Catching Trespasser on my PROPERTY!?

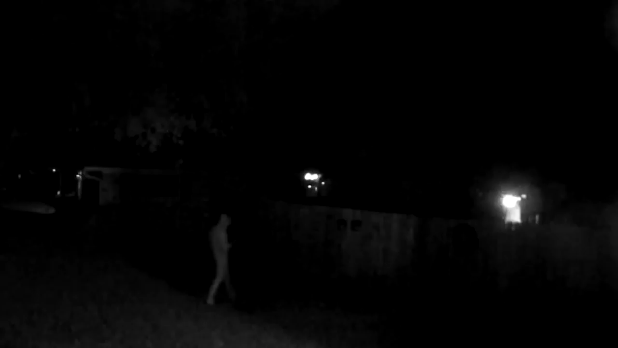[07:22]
Walking to, like, the backyard, like, to the fence. And I was, like, still awake. Why it happened? I don't know. It's super weird. Like, I've never had someone come over to my fence and take pictures over it. A little creepy.